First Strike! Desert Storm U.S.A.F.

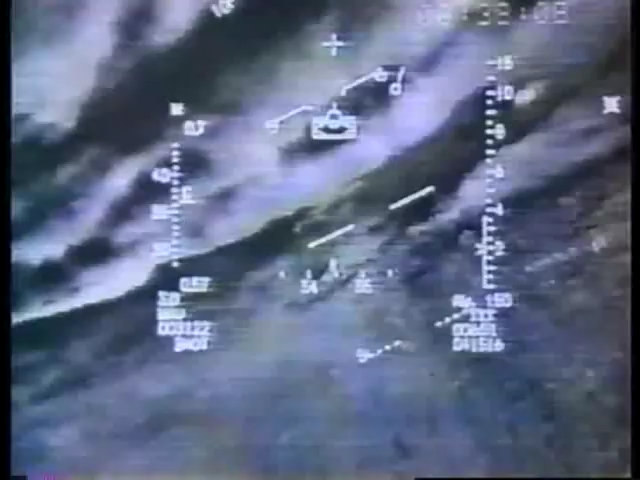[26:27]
You can see the vision is not exactly a visual picture, but more one of infrared picture. Mm-hmm.
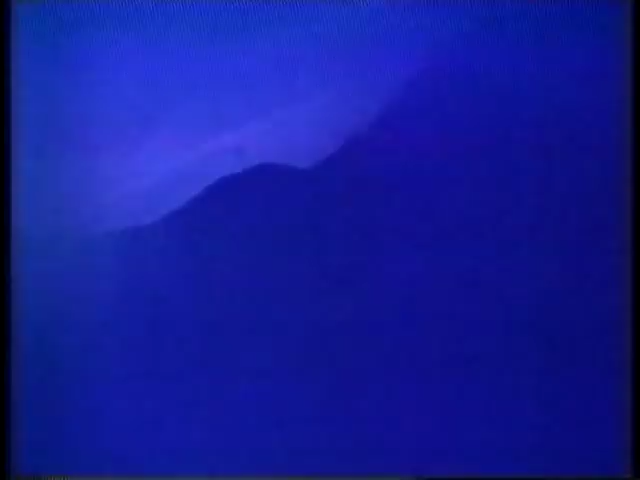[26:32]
Now, they're flying through clouds here, and that's a real picture, so they want to be able to see through that, so they'll turn the radar on.
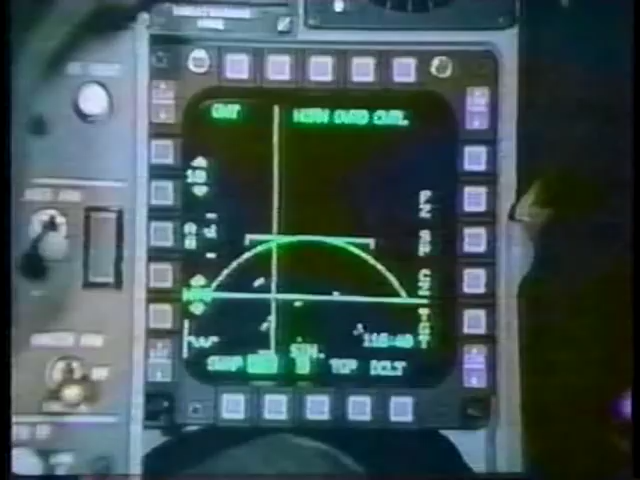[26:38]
Now, that's a night picture.
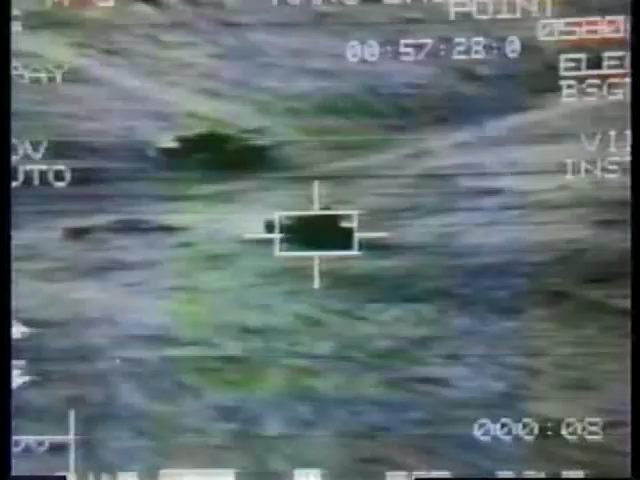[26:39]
That's in the dark of night.
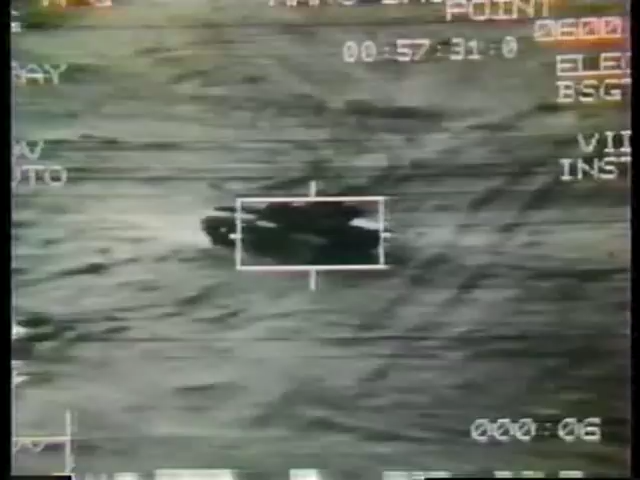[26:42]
You can see a tank through that infrared system. Now you see the aircraft in its air-to-surface mode, where it's coming in to either do strafing or bombing.
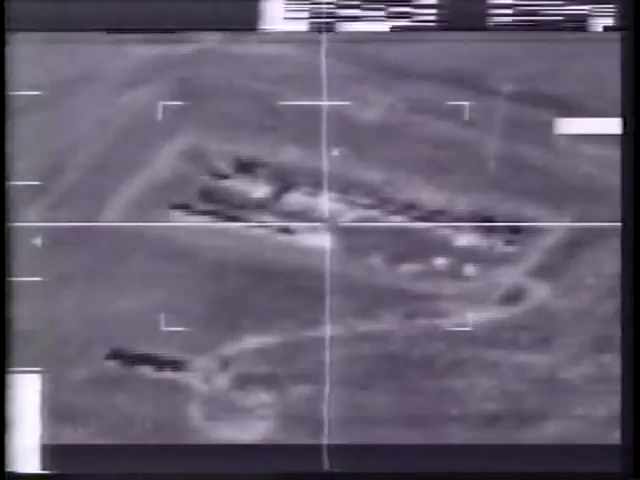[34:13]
We had the Iraqi oil pumps being taken out by this aircraft,
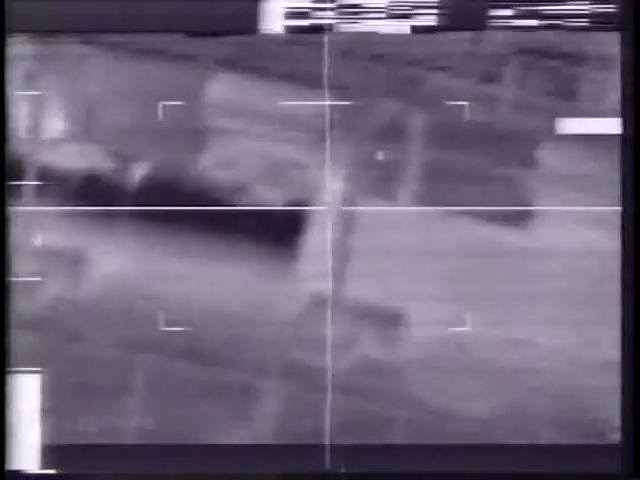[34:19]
and the reason for that is it has capability with the special weapons, very highly accurate weapons.
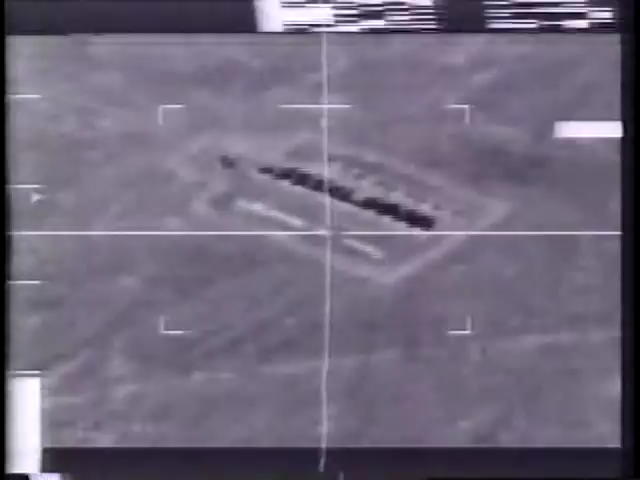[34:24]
It can go in at night and do it without being as threatened as it would in the daytime.
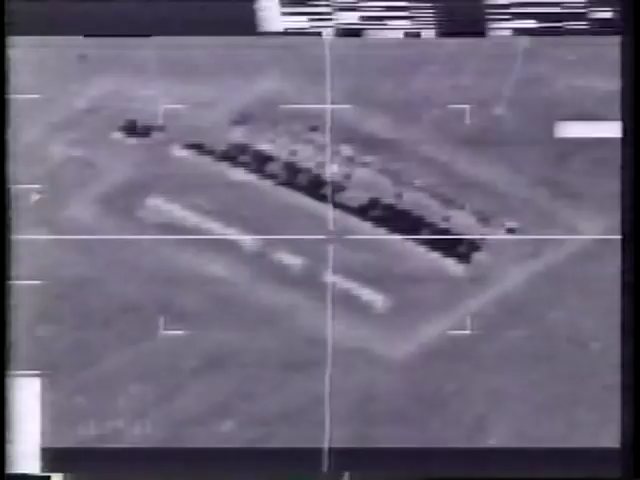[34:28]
And those smart bombs, they were guiding them right in through the TV camera.